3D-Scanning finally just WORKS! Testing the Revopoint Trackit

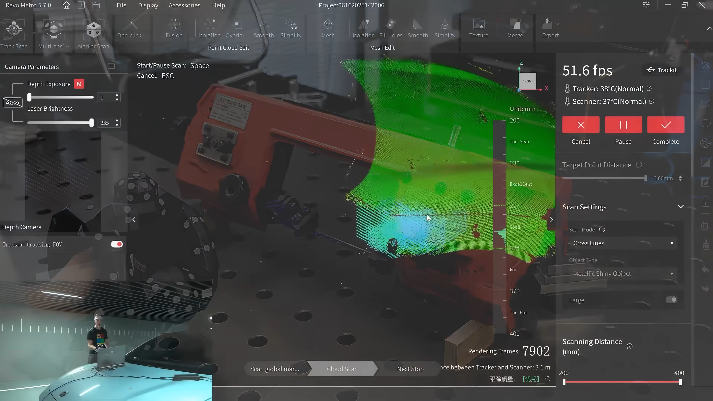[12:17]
One thing the tracker supports is called multi-position scanning, where it actually allows you to move the scanned object or even the tracker during the scan,
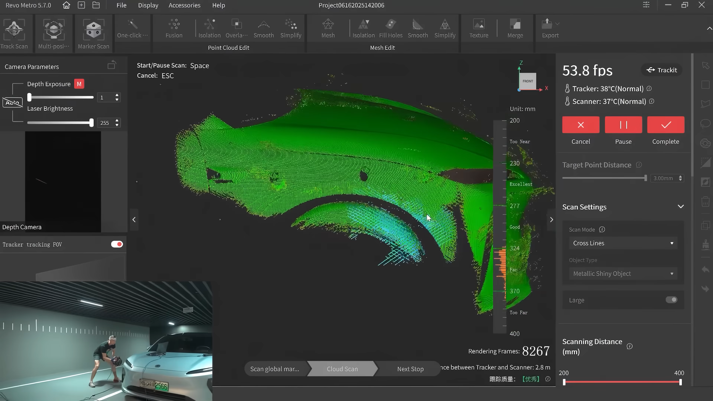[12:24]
which is pretty impressive, although it does require you to put a few markers on it.
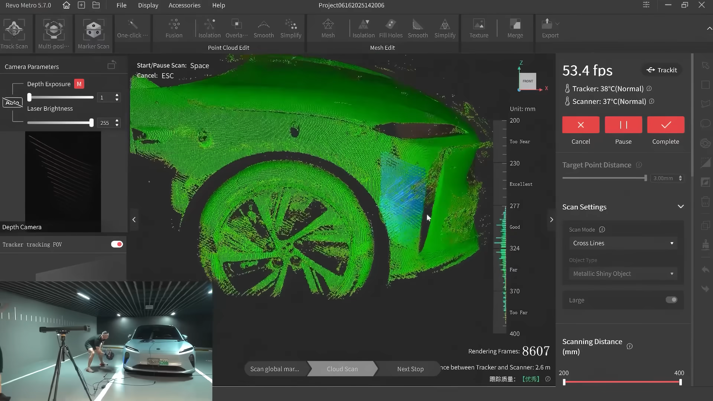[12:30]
This is usually used for very large objects and allows you to even scan entire cars,
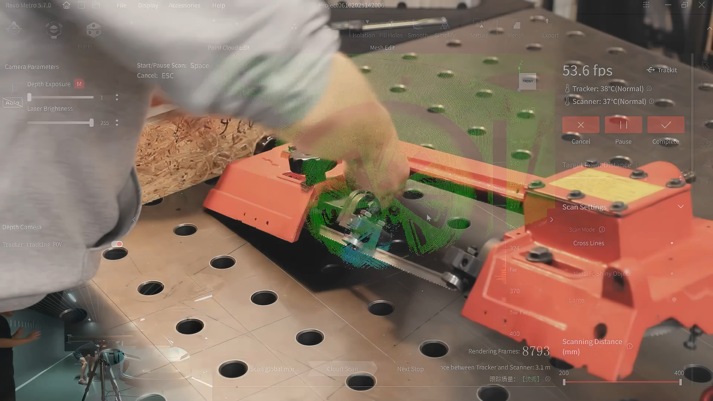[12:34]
but for the bandsaw I figured I'd go with a different solution, which is to do multiple separate scans and merging them together.
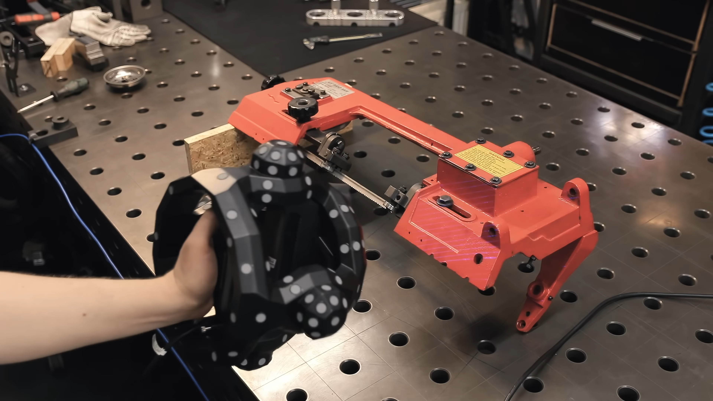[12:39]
So I propped it up on a piece of wood so that I can scan the top side first, and once again the scanning itself went very smooth here.
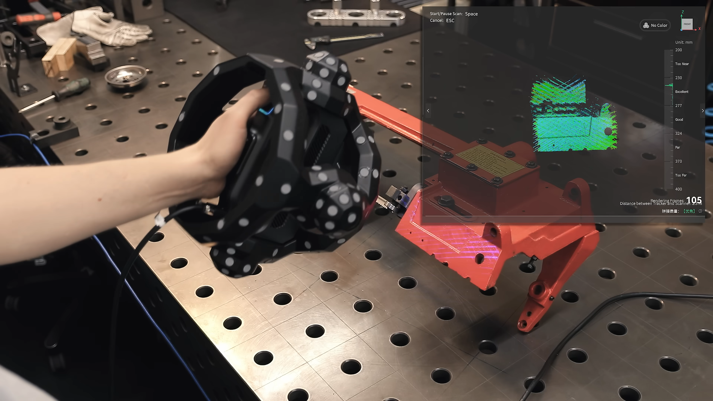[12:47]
One thing that can be slightly difficult to deal with with this system is that you do have to be able to at least somewhat watch
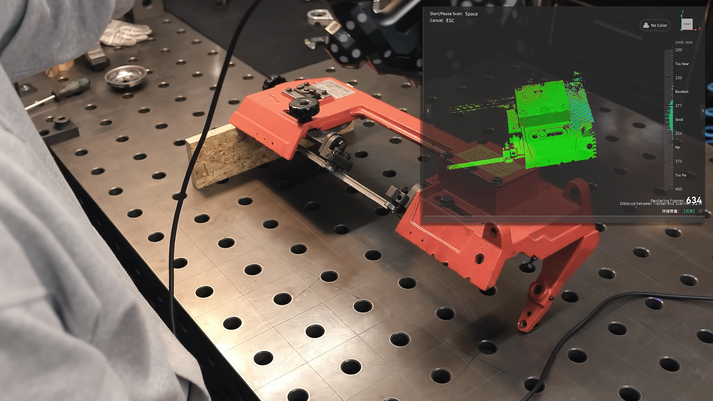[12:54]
your computer screen as you're scanning to see what's going on. So depending on your PC setup,
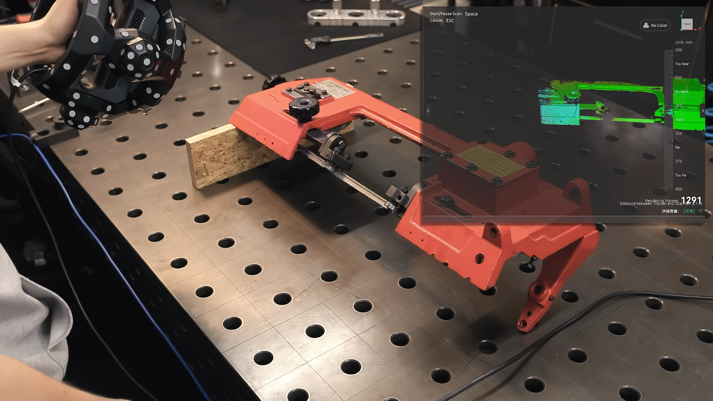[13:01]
this can get a little bit awkward if your computer is not a laptop, in which case you'd want to set things up so your screen is not too far away or behind you.
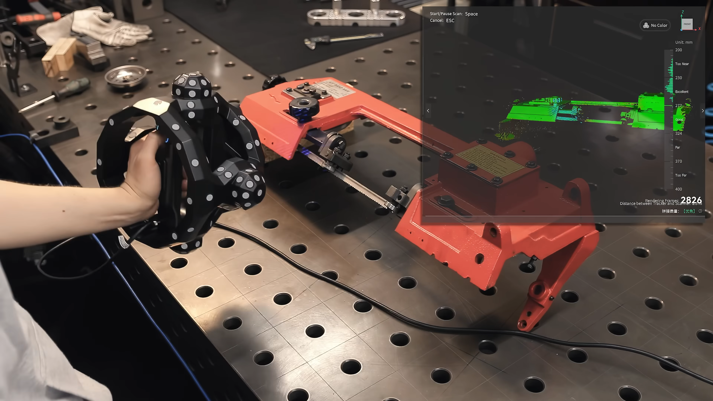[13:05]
You do also need a pretty powerful computer to run this, so that's also something you might want to keep in mind.
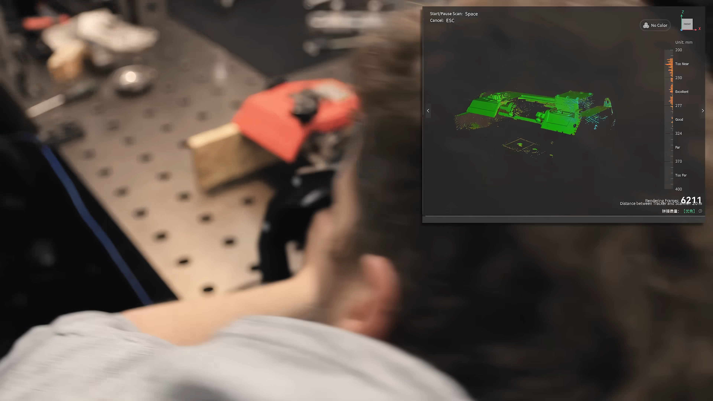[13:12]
RebelPoint also makes a handheld scanner that's completely independent of a computer or any cables,
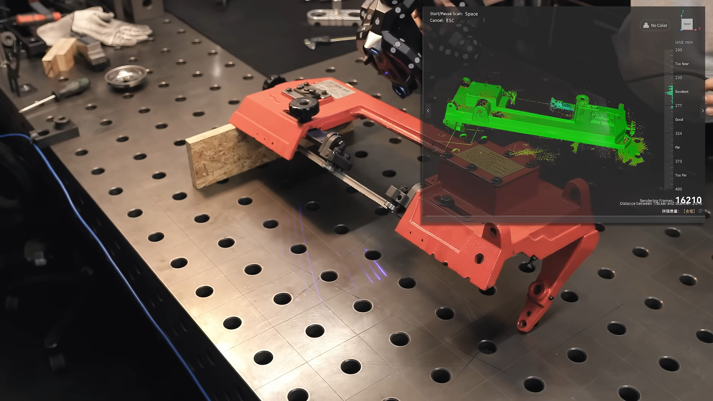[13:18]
but that obviously can deliver the same results, so at the point where this tech is at right now, you kind of have to choose between portability and performance. I can now just flip the whole thing over and scan the other side in a separate scan.
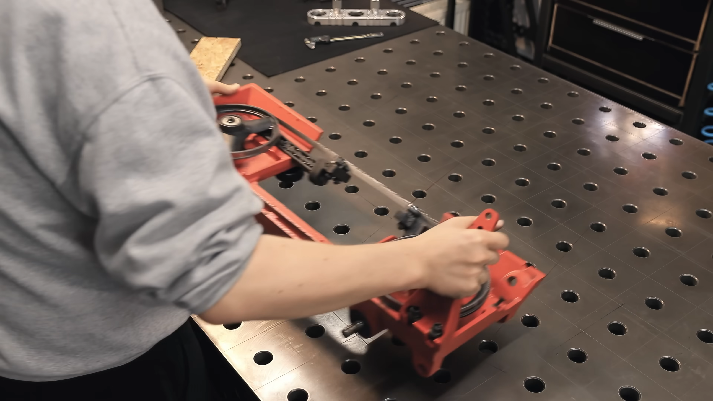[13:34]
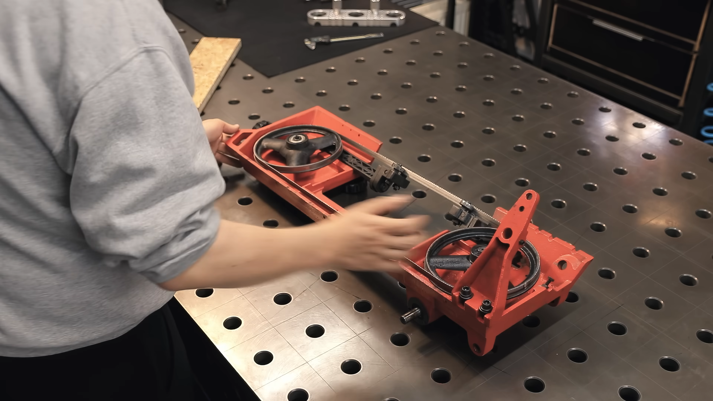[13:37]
Coming back to what I said earlier about managing expectations, there's quite a few areas here that are basically impossible for any scanner to capture,
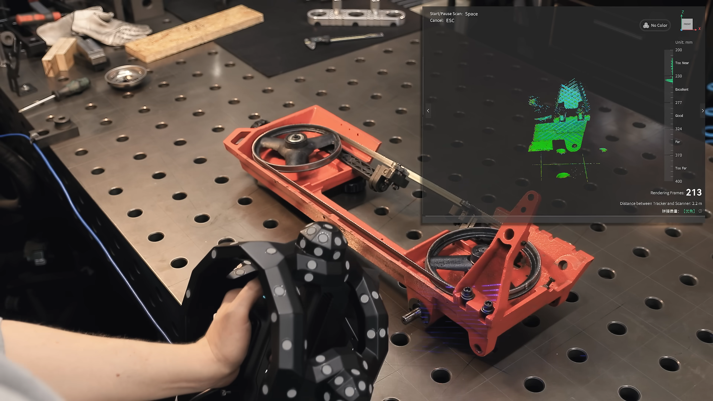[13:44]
because it's not an x-ray machine, so it's not going to be able to see what's underneath those pulleys for example, but it's also not relevant.
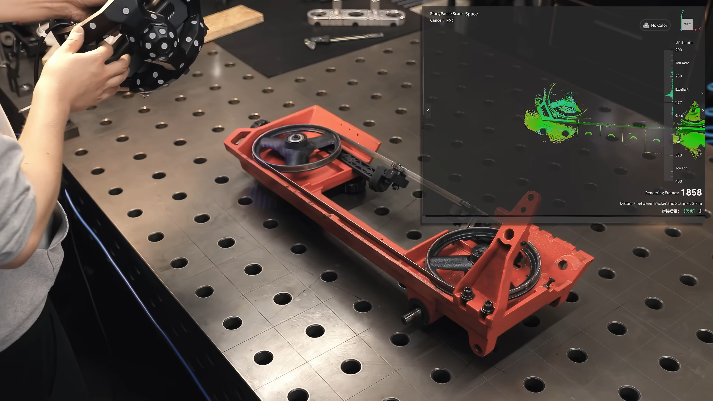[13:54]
The scans you make with these kinds of devices rarely need to be perfect or complete down to the last corner,